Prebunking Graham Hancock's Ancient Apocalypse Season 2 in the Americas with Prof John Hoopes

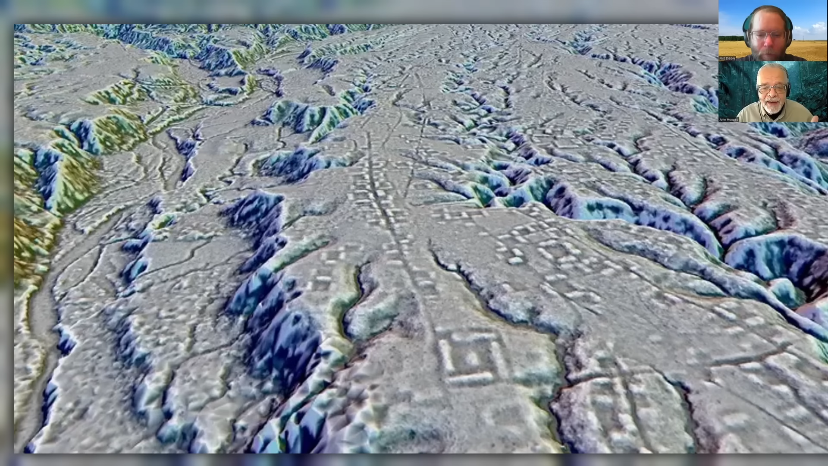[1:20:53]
And sites that are connected to each other. And then going and ground-truthing where it was that these roads